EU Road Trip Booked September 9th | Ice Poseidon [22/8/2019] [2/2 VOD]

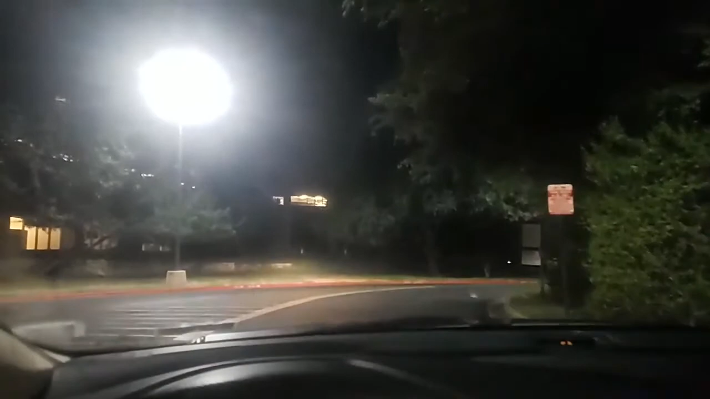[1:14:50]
Alrighty, so we go in here. What is this place? Go in here. And then it's supposed to be on the side of the road up here.
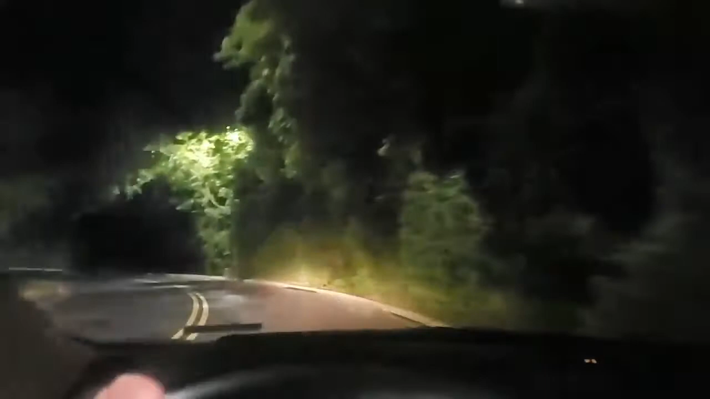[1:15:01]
No internet, where we're going. All right, so it's like right here.
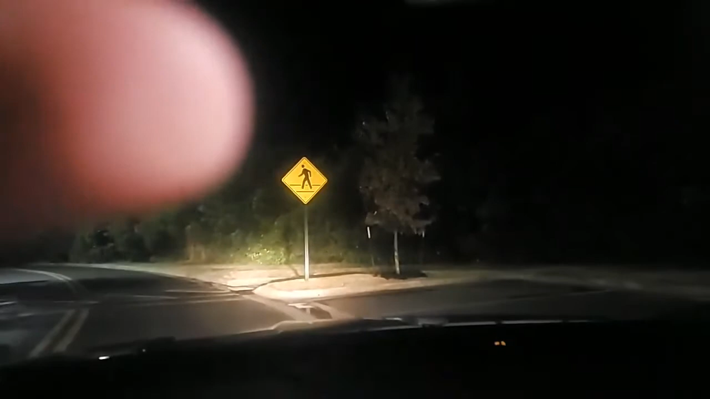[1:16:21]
Yeah. We drove past. It was back there. It was by the van. It's literally right behind the van someplace. Okay. It's a van. Well, no, it's something off the side of the road that's near the van.
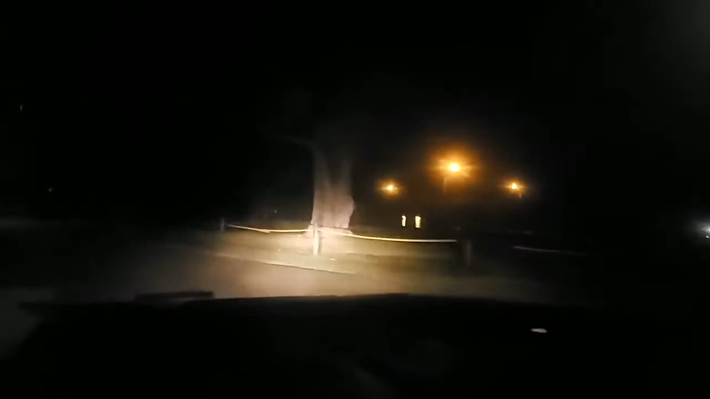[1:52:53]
Except golf course. Alrighty, there's a truck over here. Why is this guy riding his bike? In the middle of... What the fuck is that?
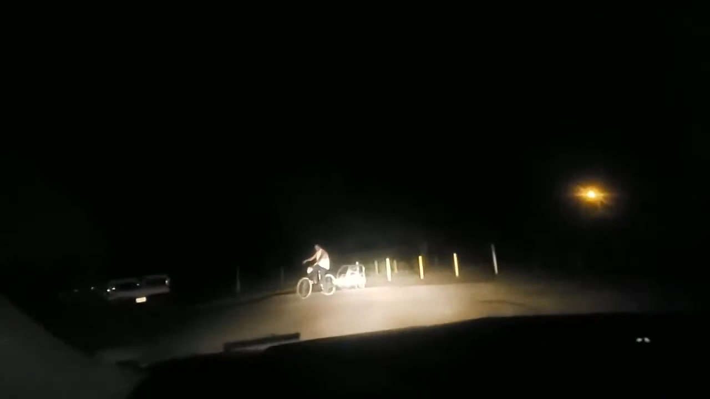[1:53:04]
He's got a fucking carriage. What is he doing here? That was very strange. This guy's got a random pickup truck here. Guy with a carriage. Riding his bike in the middle of a dark park. Okay. Where did he go? I'm not walking in that park until he goes away.